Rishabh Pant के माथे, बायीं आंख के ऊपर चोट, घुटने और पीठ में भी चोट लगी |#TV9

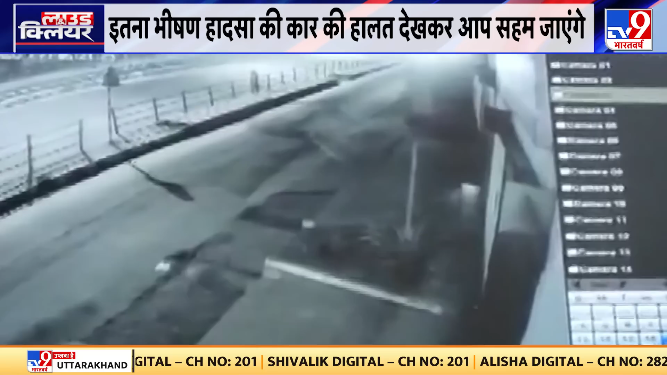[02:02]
आप देखिए, बलकि चार सेकेंड में ये कार दिख रही है और आती है,
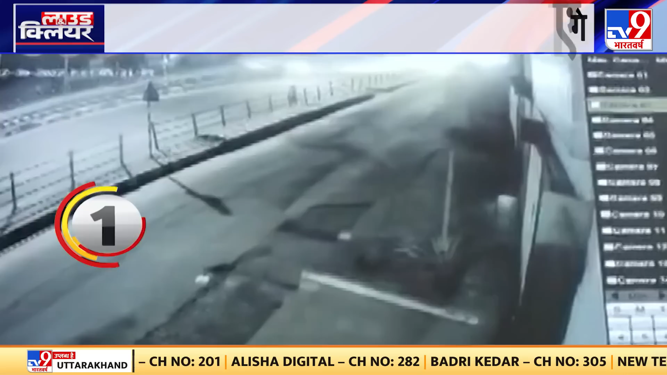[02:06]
डिवाइडर से टकराती है और कैसे Divider को तोरते वे आगे निकल जाती
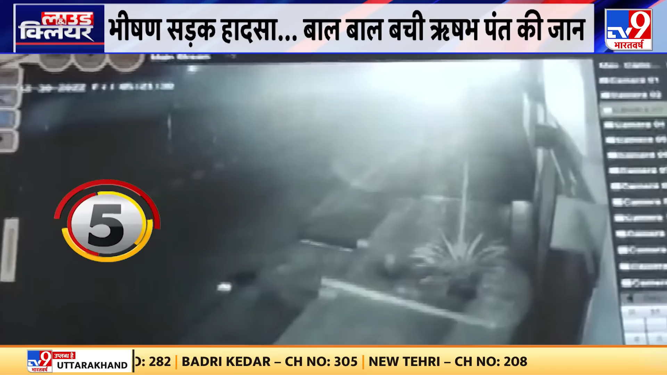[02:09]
है आप इन तस्वीरों में देख सकते हैं ये रिशब पंत की कार है जो Divider से टकराई है और एक ओर तस्वीर दिखाते हैं रिशब के कार में कैसे आग लग गई हाधसे के बाद वो हम आपको दिखा रहें